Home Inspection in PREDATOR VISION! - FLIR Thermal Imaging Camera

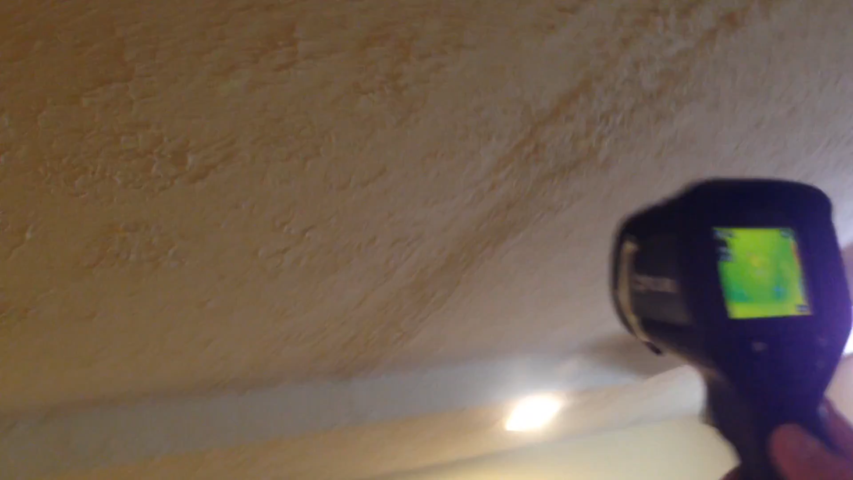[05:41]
so you can see the the green there the blue lines there yeah yeah yeah yeah yep absolutely
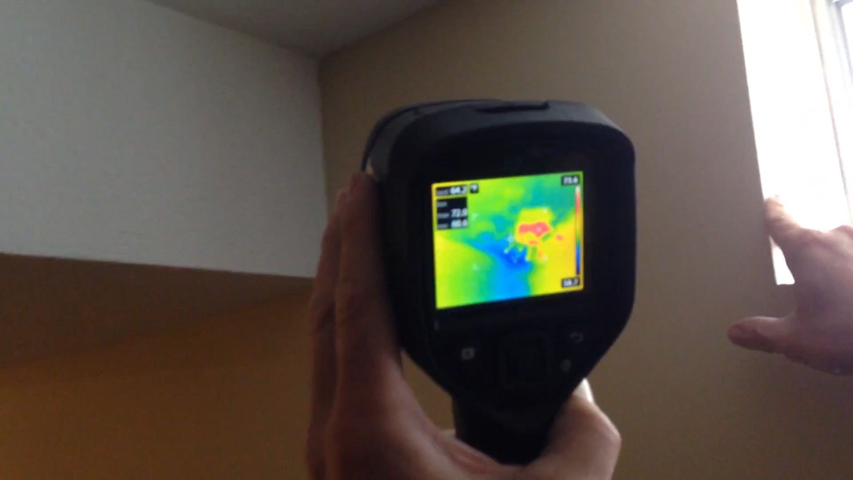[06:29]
Wow. And then it'll fade. So what kind of accessories and stuff do they normally come with?